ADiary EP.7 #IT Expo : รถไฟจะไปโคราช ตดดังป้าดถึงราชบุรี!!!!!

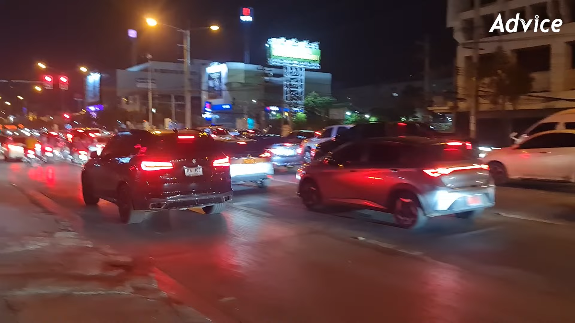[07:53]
โอ้โห รถติดเหมือนทุกเท่าไม่มีผิด